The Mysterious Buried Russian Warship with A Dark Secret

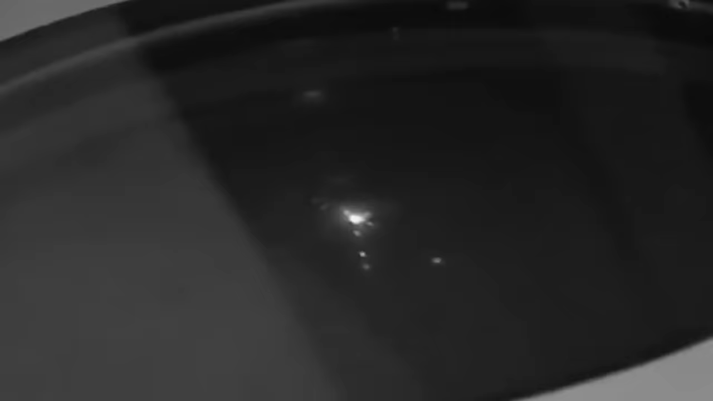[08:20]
The radar suite was a complex network designed for comprehensive surveillance and precision in warfare.